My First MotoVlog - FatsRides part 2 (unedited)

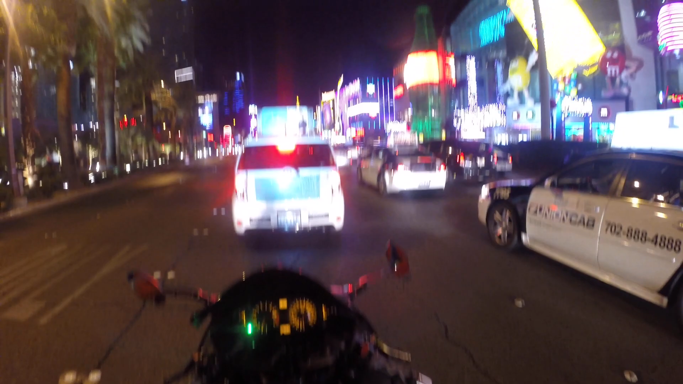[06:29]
It's a big, loud, obnoxious bike. And, uh, I like it like that. So people can fucking hear me and I don't have to blow a horn. Which, my horn doesn't work. Dee, dee, dee, dee. There it is. Fucking doesn't work, man. I got these loud ass pipes on here that'll scare your mama out of sleep.
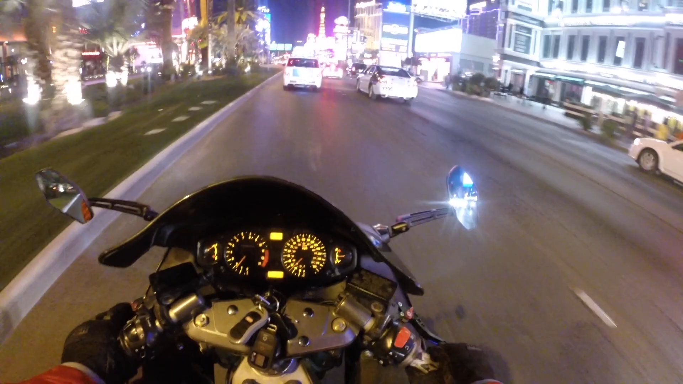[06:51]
Damn, man. That bitch rolling over in a grave. I got the kind of horn to bring Michael Jackson back in life. That ain't bullshit. These loud ass pipes. They don't fuck around. You got to take all this shit in though. You know. I'm supposed to be looking around and shit, man. But, I got to pay attention to these fucking dickhead ass drivers.
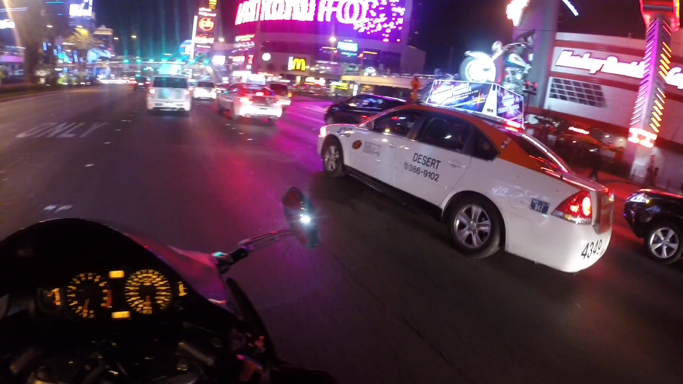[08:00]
It used to be open on the front right there. You could just fucking park. I don't know if they're still right there. I don't know if they're still right there. Damn it. Oh shit. Getting to the meat of the strip, baby. Woo. More police. I'm going to stay right here at this Gary. Oh yeah.
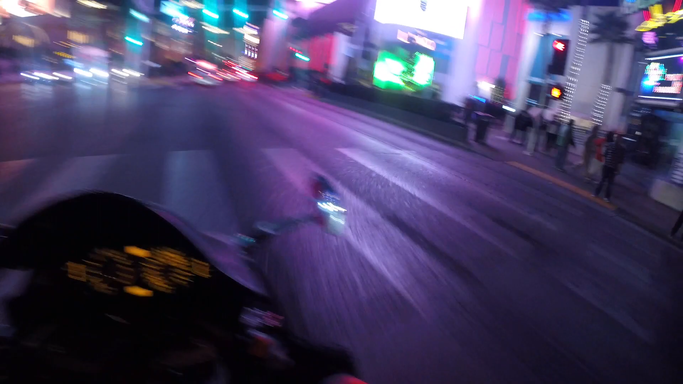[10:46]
You know, we down here. This is the fucking link. The link is busy.
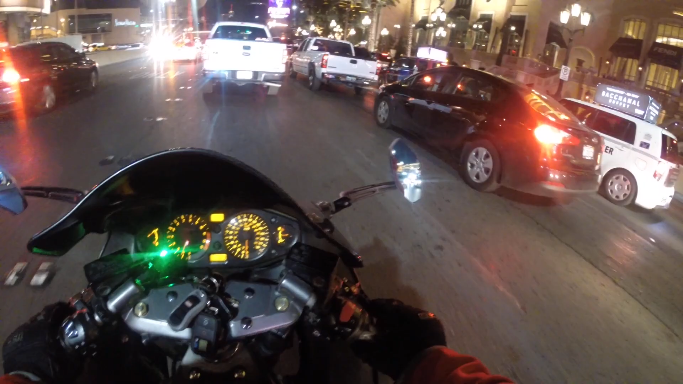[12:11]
Is that green? No, it is. Yeah, it is. Yeah, I'm on this guy kind of close. See, to me, this is close. Some other bikers, they'd be like, nah, that's not close. Some other Moto vloggers I've seen, that's not close. Like, that's your plenty of room.